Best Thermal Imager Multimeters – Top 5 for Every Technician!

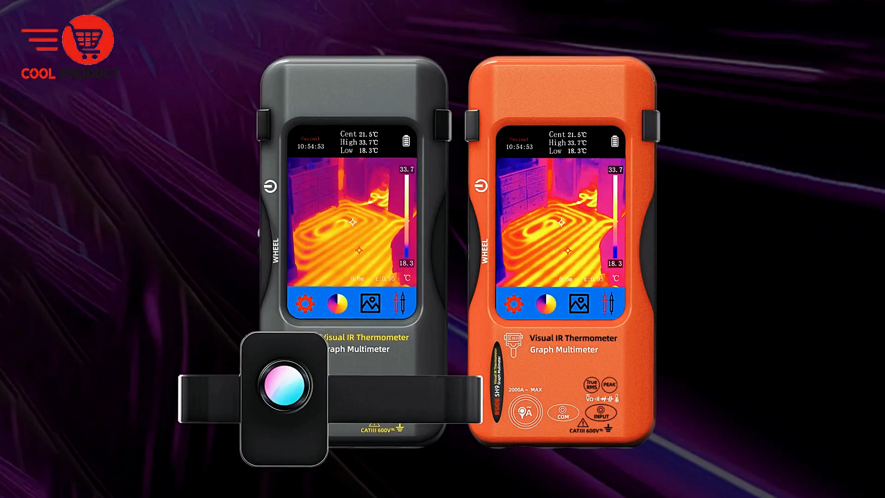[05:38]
On screen: scale top 33.7°C, scale bottom 18.3°C
high-voltage distribution boxes, and other critical components.
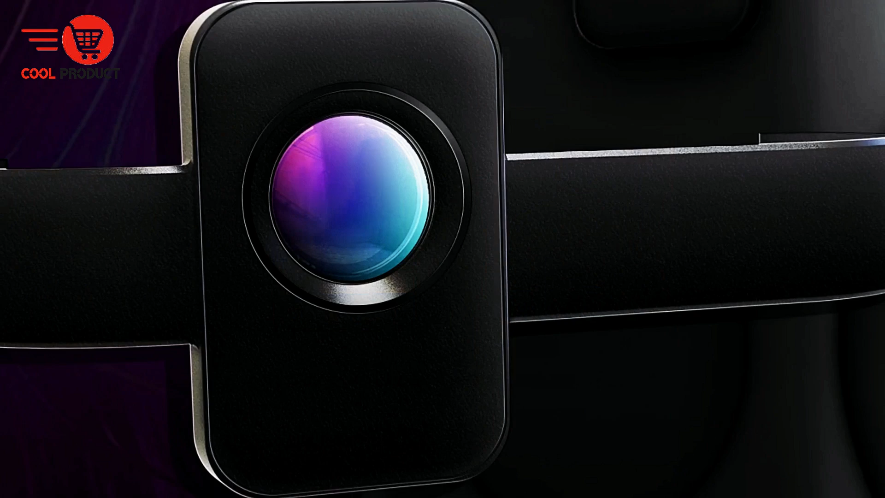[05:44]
It aids in identifying overheating connectors, fuses, and cables, helping to prevent potential failures before they escalate into costly or hazardous problems.
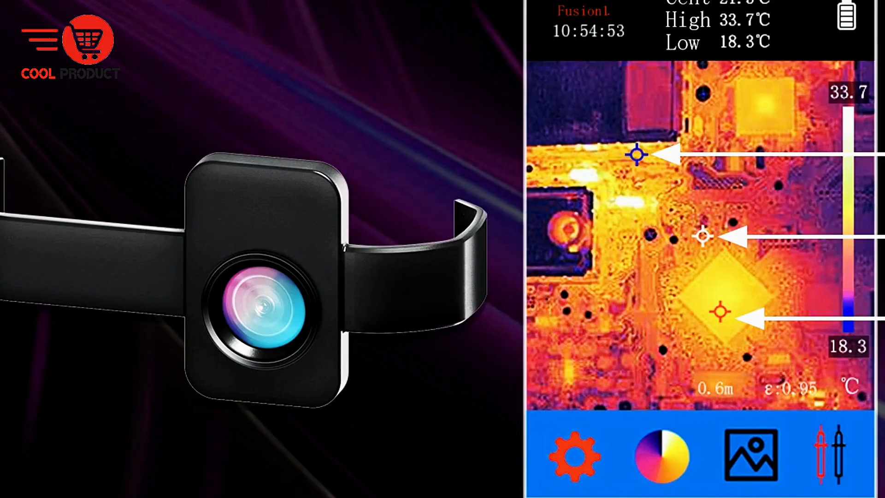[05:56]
Automotive technicians also benefit from its capabilities, as it allows rapid detection of hotspots on circuit boards and abnormal temperatures in battery packs.
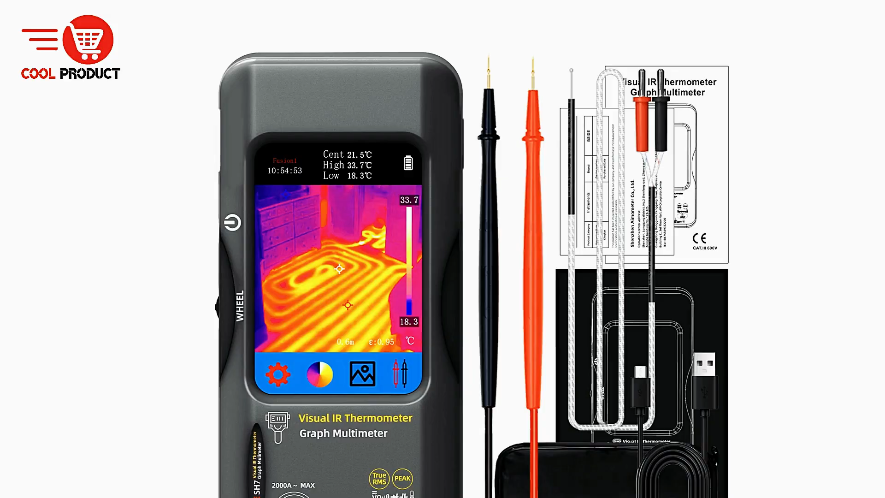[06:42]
the B-side thermal imager multimeter stands out as a tool that brings together cutting-edge thermal imaging with essential electrical measurement,
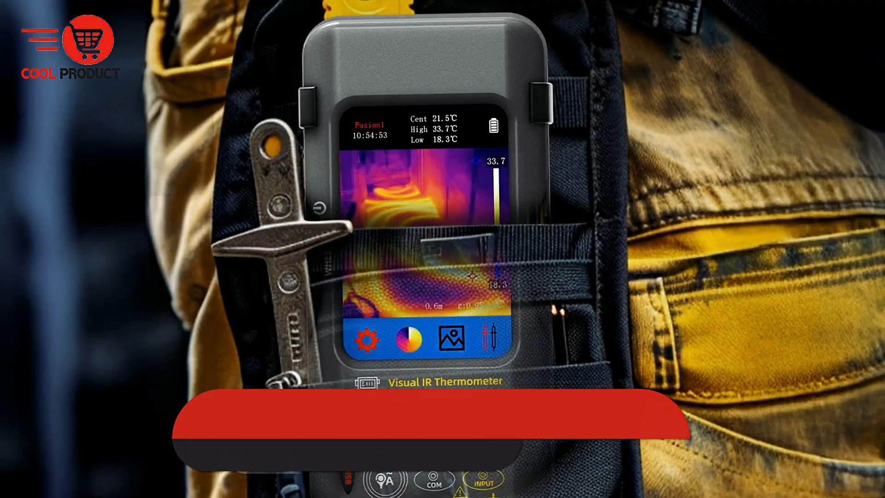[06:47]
making it an indispensable asset for professionals in industrial, automotive, and residential maintenance.
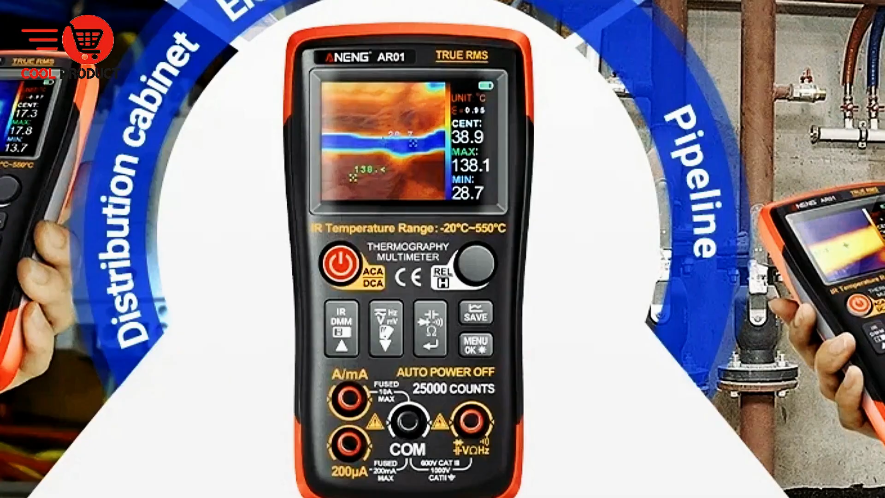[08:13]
On screen: max 138.1°C, min 28.7°C
For seamless data management, the multimeter offers image storage and computer viewing.
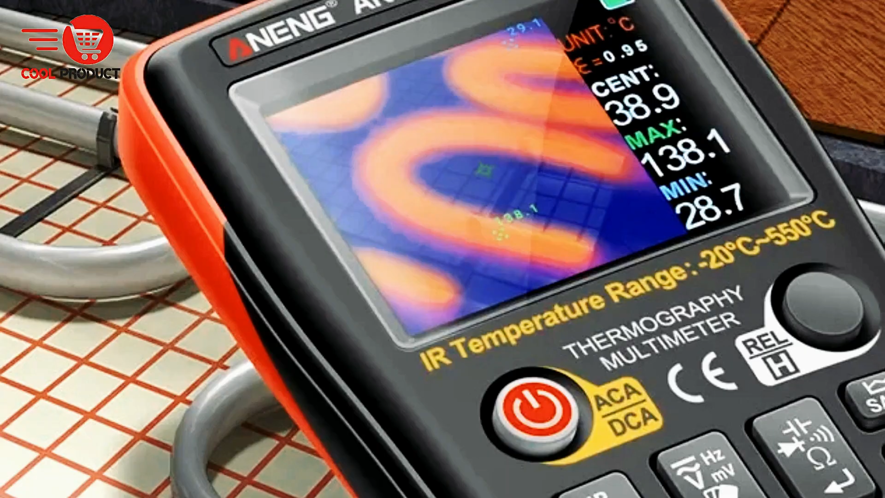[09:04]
On screen: spot 38.9°C, max 138.1°C, min 28.7°C
adaptable color display, and practical features for charging and data management,
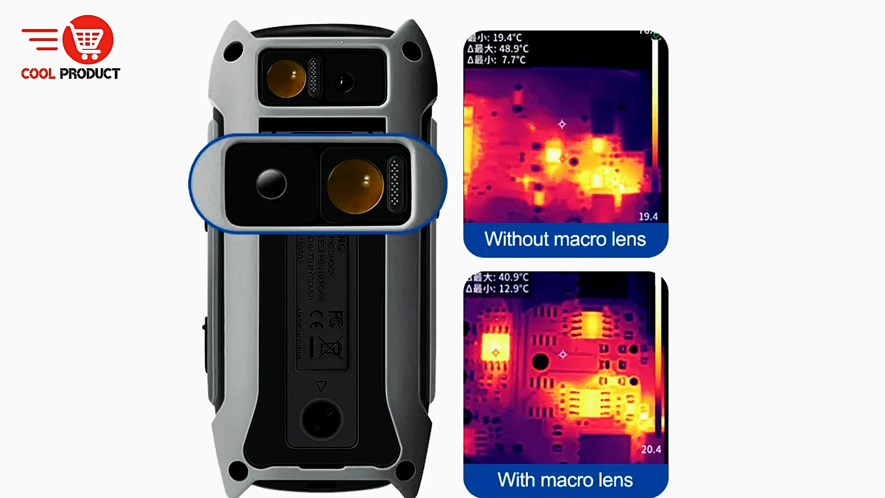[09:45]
it offers a range of features that make it indispensable for mobile phone repair, PCB motherboard testing, and electronic research and development.
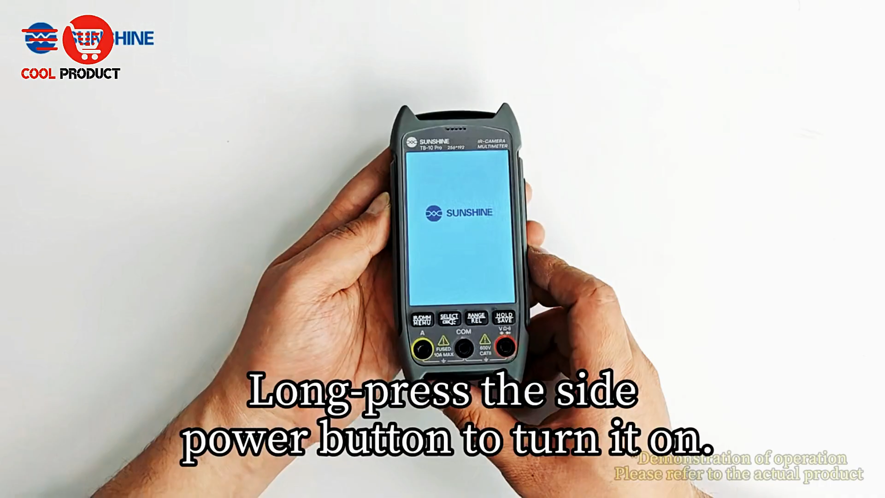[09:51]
Equipped with a 256 by 192 HD resolution thermal imaging sensor,
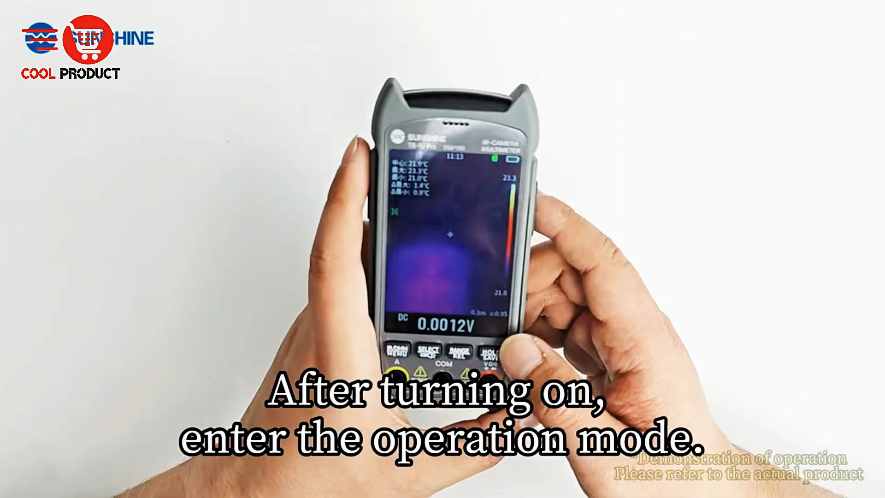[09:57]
the TB10 Pro can capture 49,152 measurement points simultaneously,
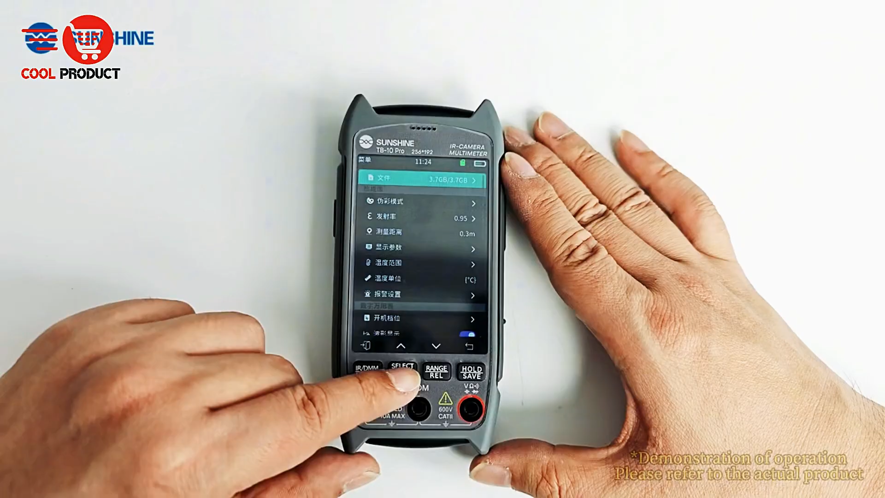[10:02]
providing high-definition thermal visualization and precise temperature positioning. Users can choose from 15 different color palette modes,
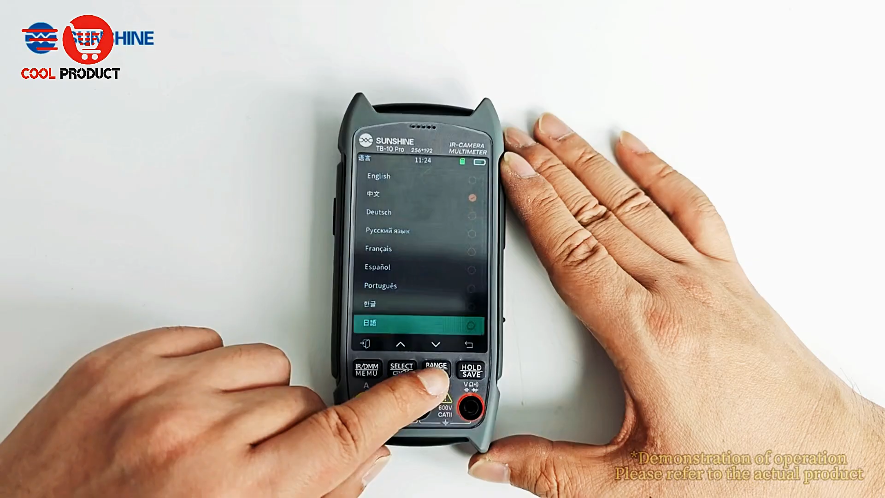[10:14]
easily switching between them with a quick key to suit different testing scenarios.
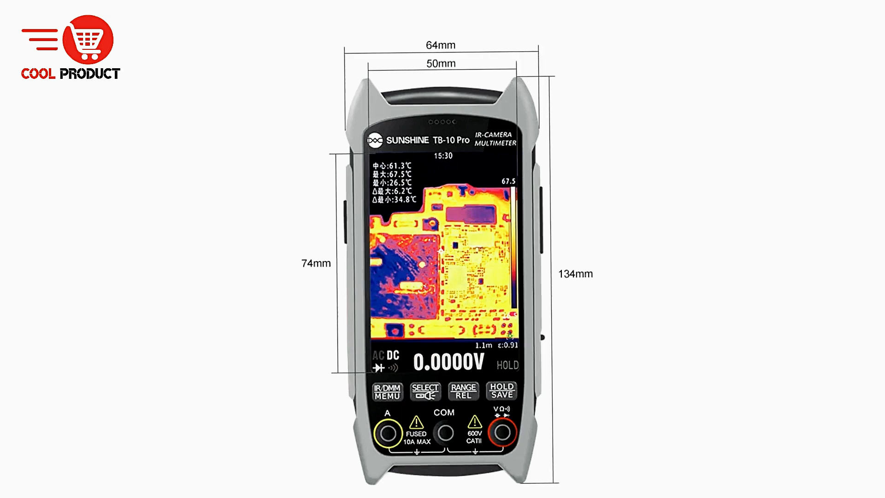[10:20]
On screen: spot 61.3°C, max 67.5°C, min 26.5°C
Its full-screen temperature measurement ensures rapid fault detection and accurate monitoring.
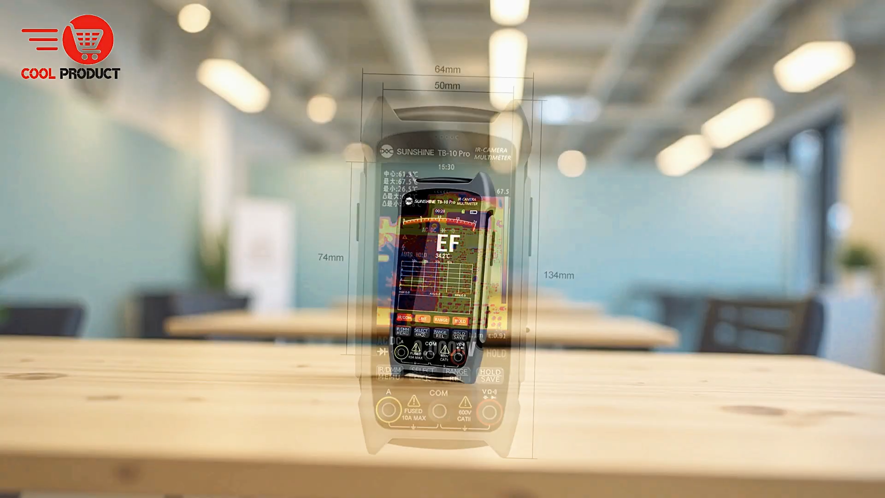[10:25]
The device supports intelligent automatic ranging, allowing it to measure voltage, current, resistance, capacitance, and diode values with precision.
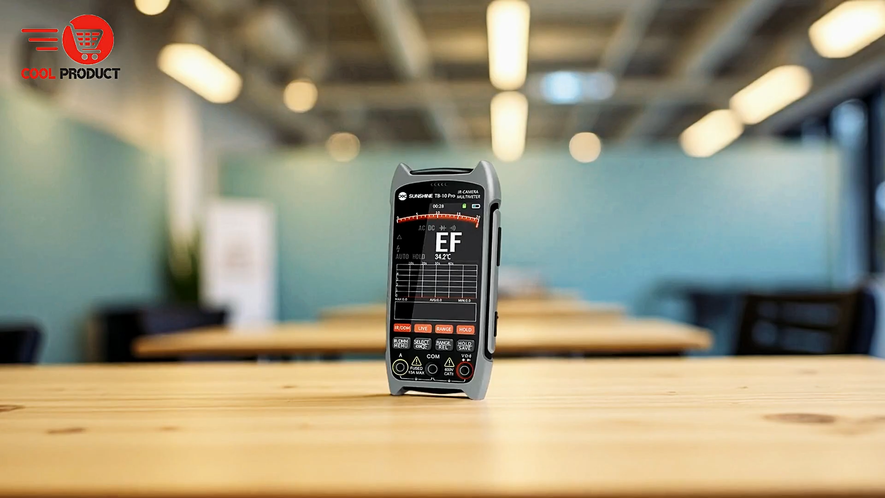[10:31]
It also offers flexible macro functionality.
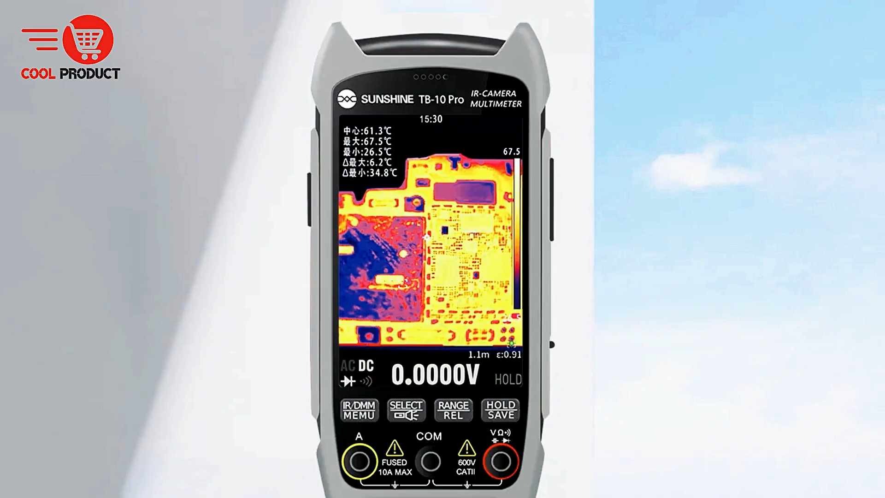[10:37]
On screen: spot 61.3°C, max 67.5°C, min 26.5°C
By sliding the macro lens, users can examine tiny 1 mm by 1 mm details,